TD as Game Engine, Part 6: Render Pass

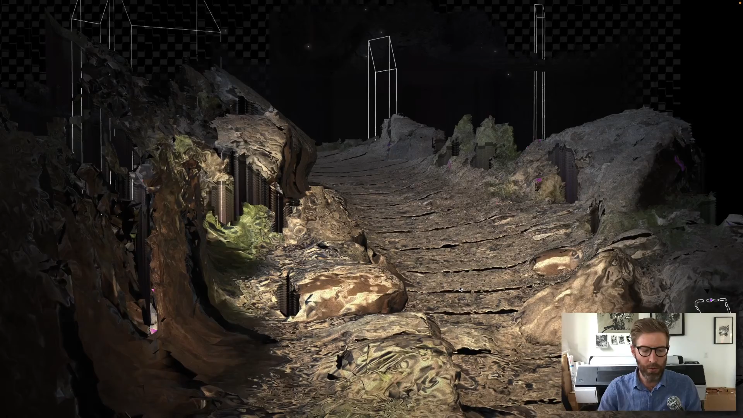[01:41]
and you want to maintain some depth information, because they all live in the same 3D space, right? If I look here, Geometry Viewer,
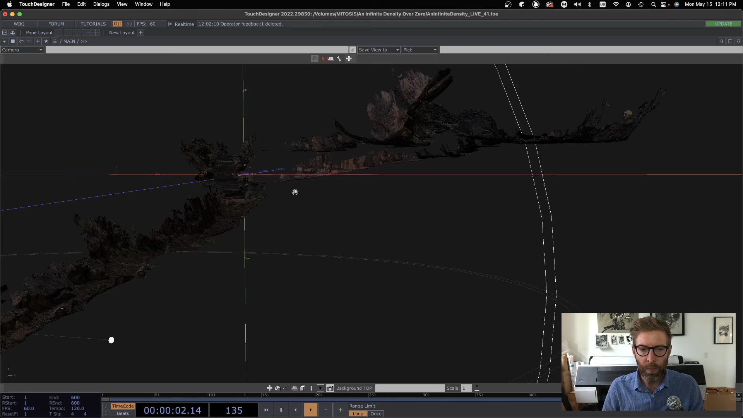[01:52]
where this right now is only showing my terrain, but all of these monoliths that we also see go in here,